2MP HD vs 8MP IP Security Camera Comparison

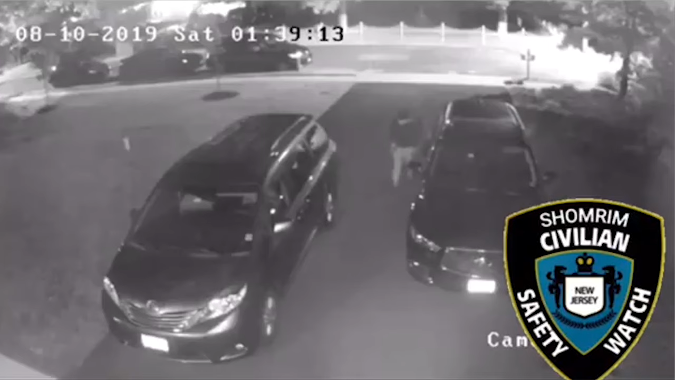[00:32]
I'm not saying spend a lot of money, I'm saying just the highest megapixel you can get, 8 megapixel 4K cameras.
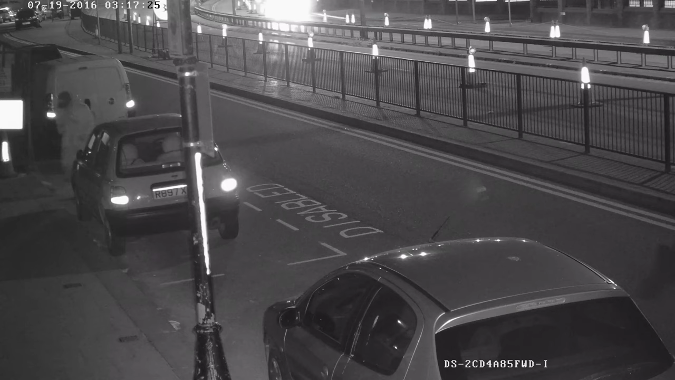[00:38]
Now I'd like to show you a comparison video between what was on CBS
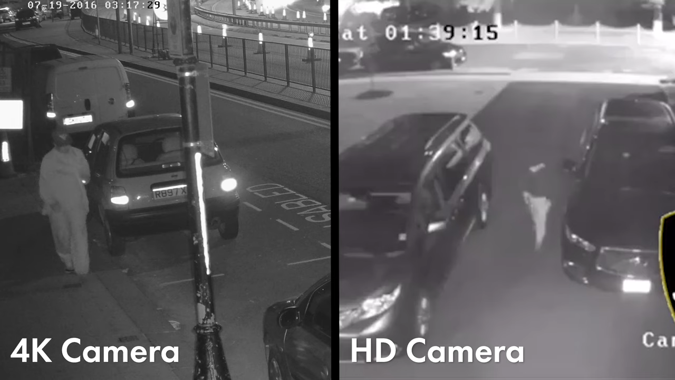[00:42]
News of the victim through home security cameras and what it would look like if you had 4K 8 megapixel cameras. As you can see, on the 4K 8 megapixel cameras, you can actually read a license plate and if you look far in the distance, you'll see it's much more defined. What a high megapixel camera will do is it'll take images at a greater distance and it will produce a much better picture because of the more pixels that are involved with that camera. Additionally, we use something called EXIR, which is enhanced night vision,
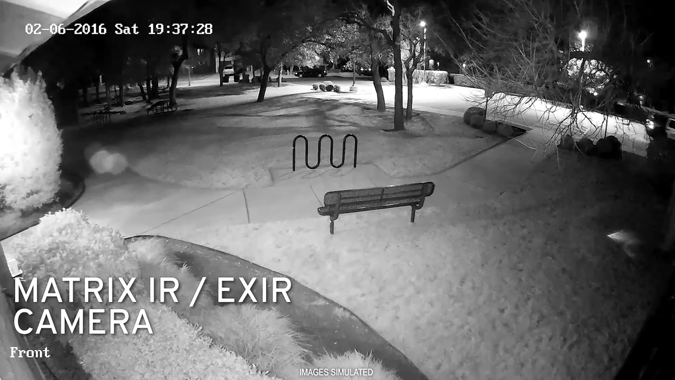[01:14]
which is the difference you see on the screen between the two images. You know, one is kind of a blurry traditional infrared, kind of like a spotlight looking night vision, whereas the EXIR, which is what it's called, it's enhanced night vision. And what that is, is that's a steady connected stream of light that produces illumination throughout the whole image rather than just that kind of spotty spotlight and kind of overbearing infrared that you see kind of what it's doing to that license plate, kind of creating that reflection.